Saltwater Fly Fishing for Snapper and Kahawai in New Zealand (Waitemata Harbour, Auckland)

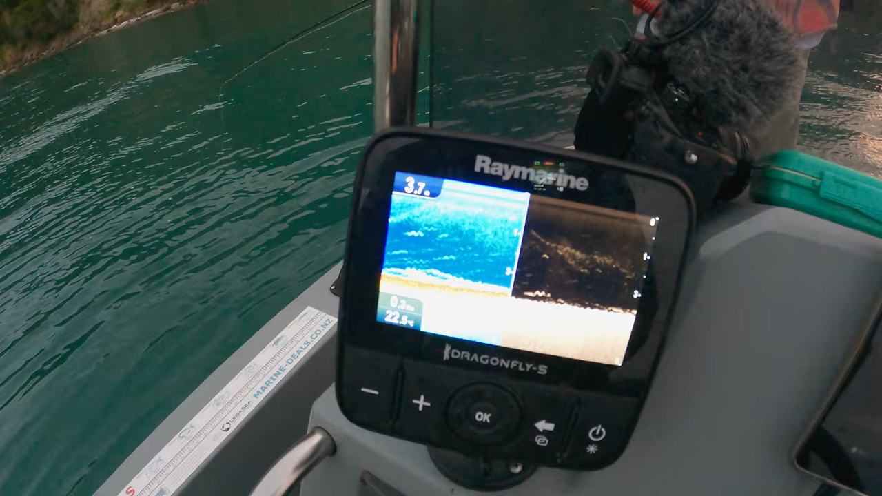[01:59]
we're in about 3.5 3.6 meters of water a bit of sign there looking nice fishing with Mike this morning
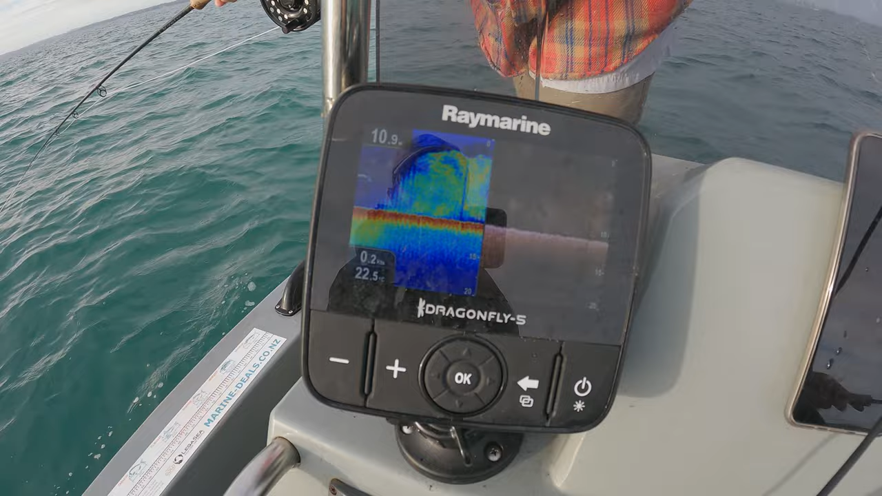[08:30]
And if you see often the bigger marks that might come at the back,
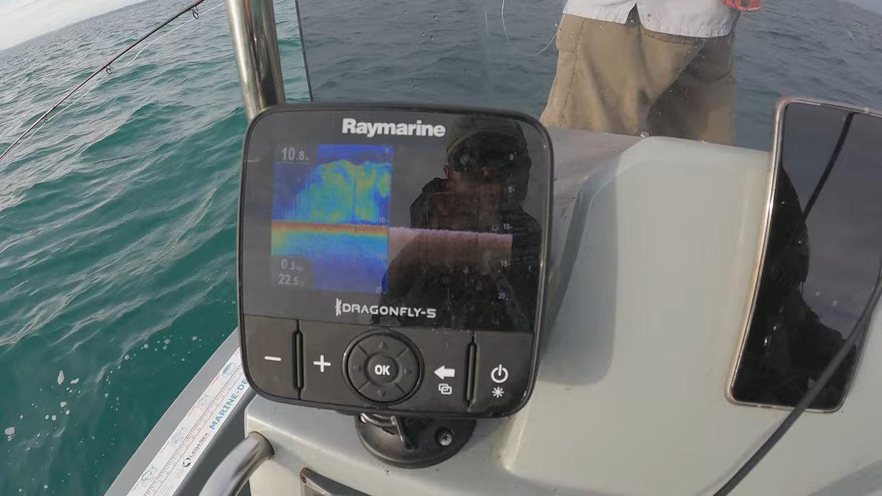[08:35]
that will be the kawai chasing them around.